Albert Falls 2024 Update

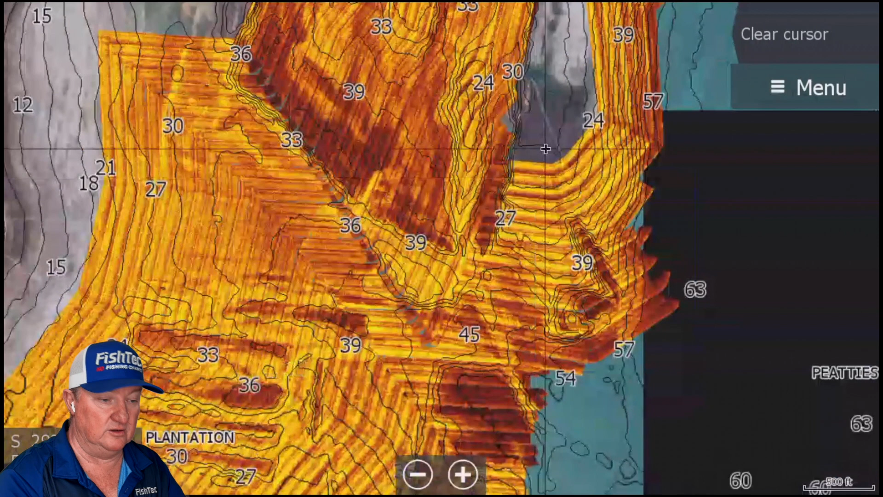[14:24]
look see at which could be very very interesting but let's take a case okay i'm not going to do a depth correction but
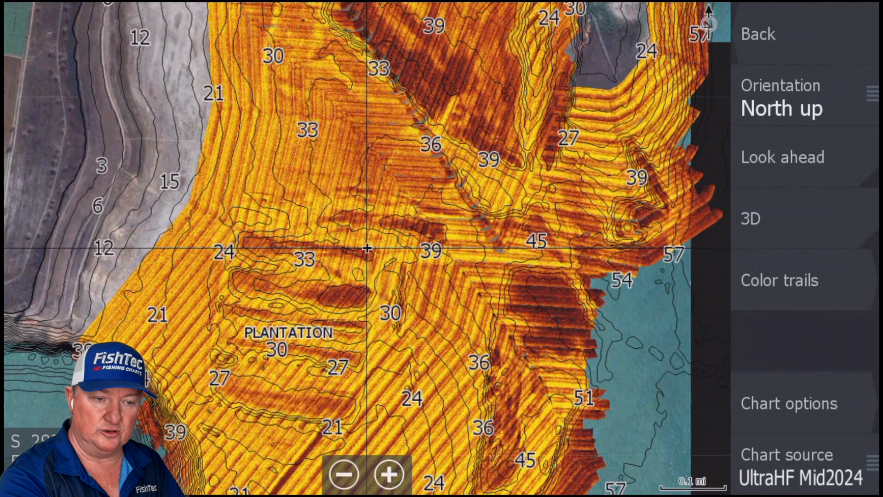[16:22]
remember see i forgot to do it even you got your chart options you got to go from photo overlay from full and change it to land only that's
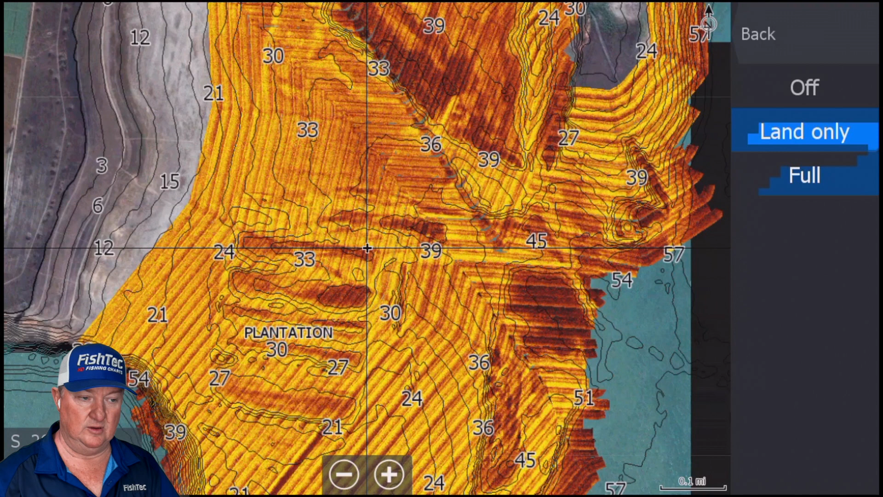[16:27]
so that you still get the color isobaths on top of your
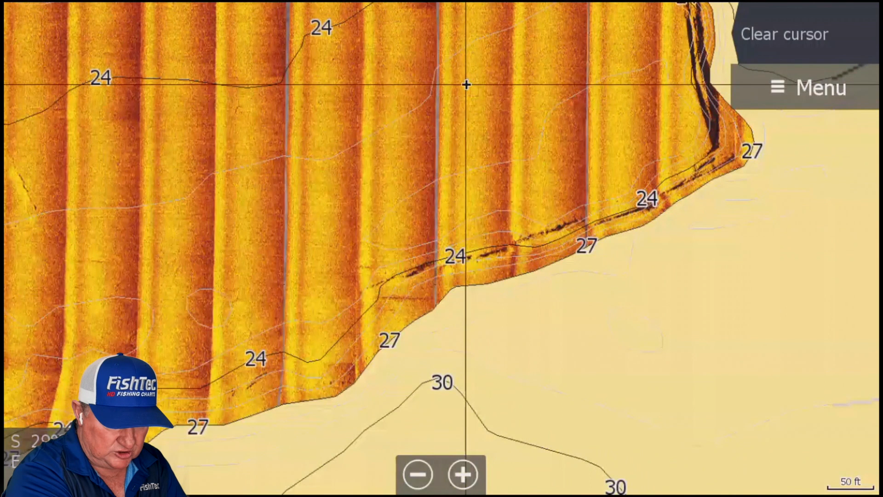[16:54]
here see if there's any movement if they're relating to that ledge there i've caught many many many many good fish here on this particularly on this side very good fish
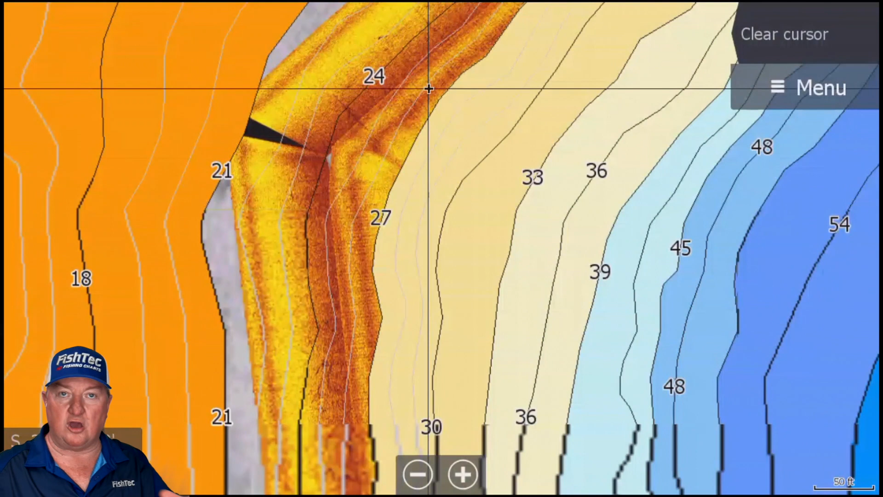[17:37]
go there i'm not saying physically go and drive down there first just scan down there first like this just sit in your boat or sit at
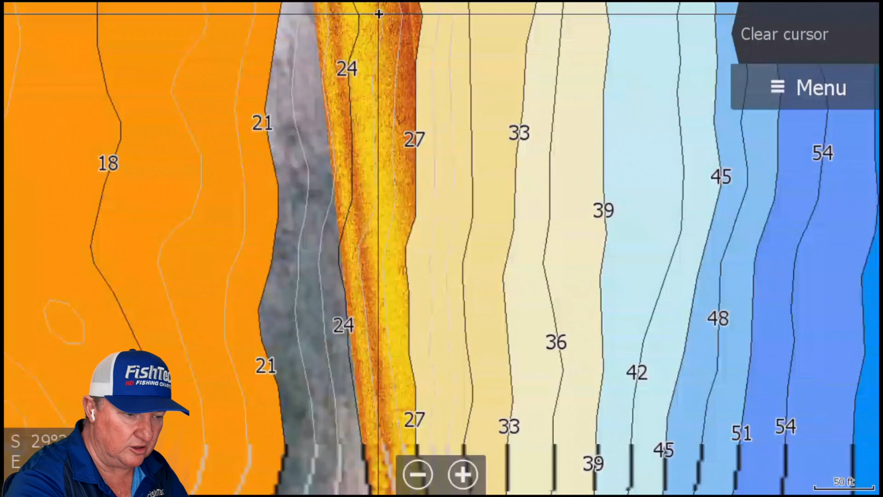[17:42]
home and quickly scan through it and say right is anything worth with with putting my scope on here now nothing there nothing there there that ledge definitely that looks like it's got something else on it it's
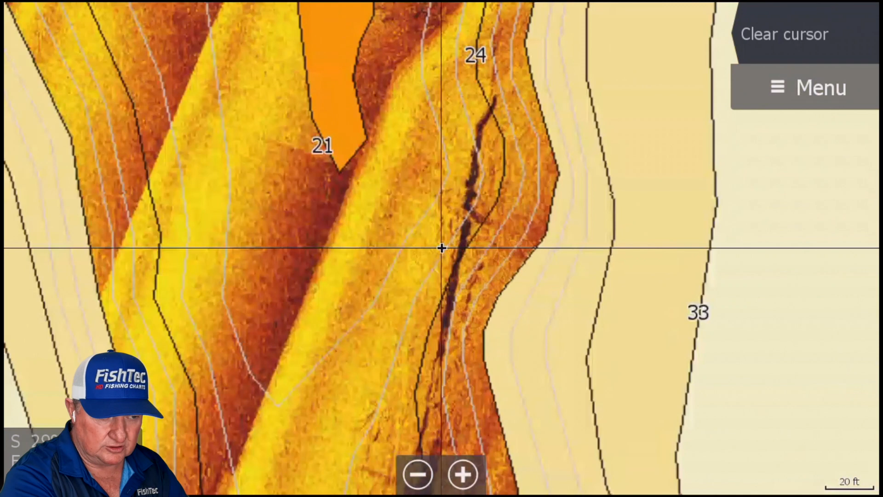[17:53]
got a little bit of shrub or something on it definitely going to scope that there's some trees there boom definitely
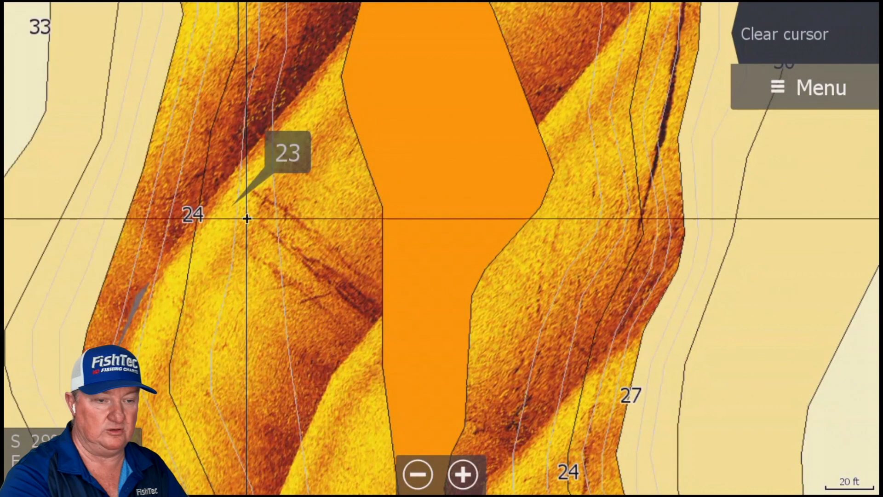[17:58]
going to scope that definitely going to have a little look see what is going on there um
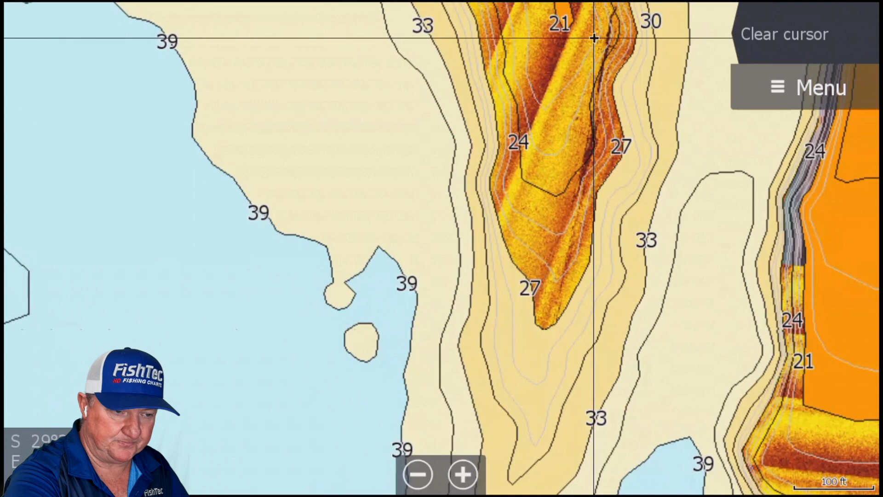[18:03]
uh let's find another sort of area down here by the plantation this this could also produce you know um
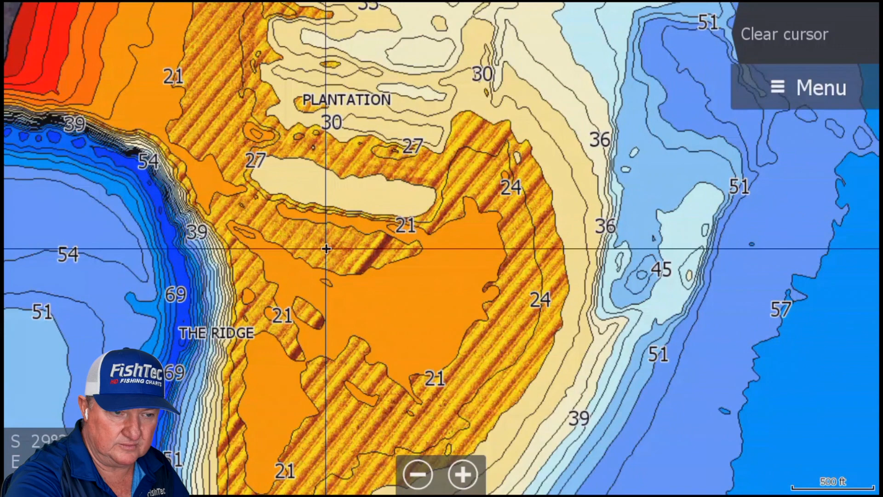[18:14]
spend your time just just looking for something that stands out where there's absolutely nothing
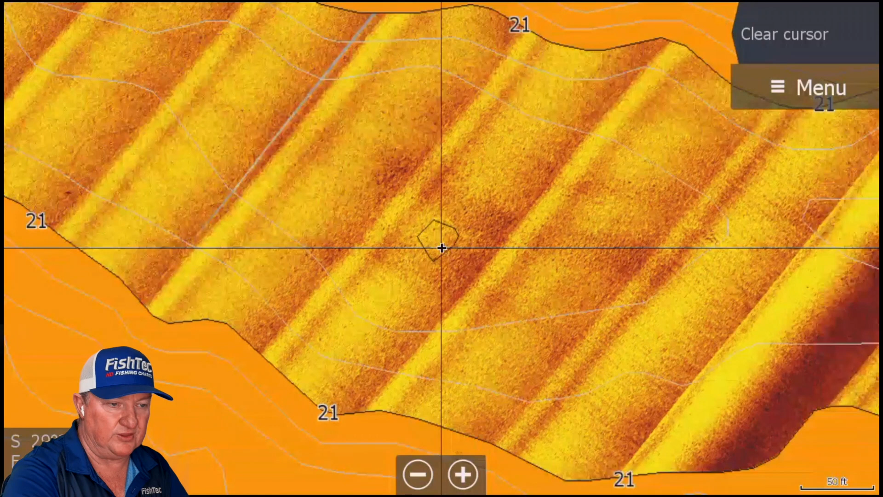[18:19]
don't waste your time that's the beauty of the chart you don't need to drive around you don't need to waste time um having said that
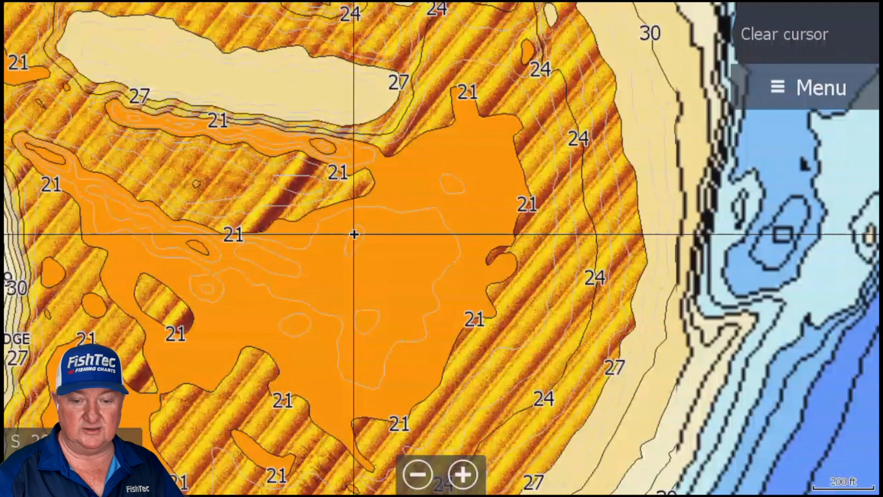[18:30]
don't ever estimate the power of a big moving fish just randomly traveling from a to b very very very powerful tool okay um